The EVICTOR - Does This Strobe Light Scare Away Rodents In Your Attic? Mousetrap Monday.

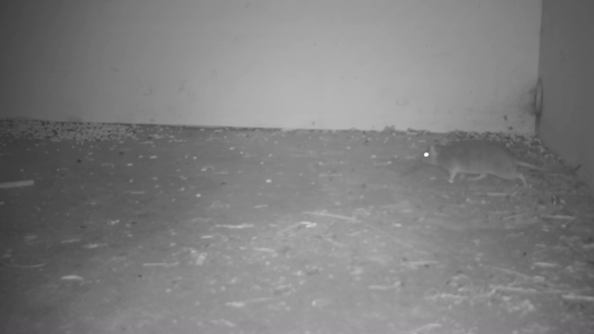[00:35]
In my shed, I have a problem with the rat and chipmunk. They're constantly going in there, so it seems like a good test to see if we can evict them with a strobe light.
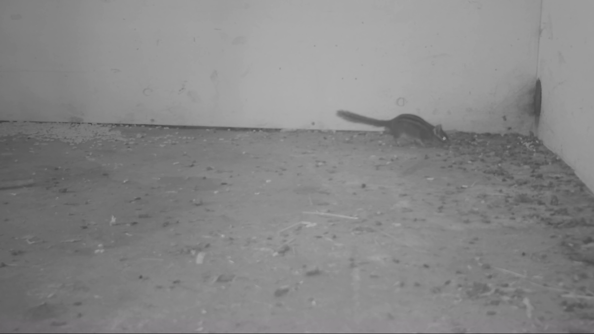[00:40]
Now, basically, all you have to do is hang it up and plug it in. You leave it running 24 hours a day all year long.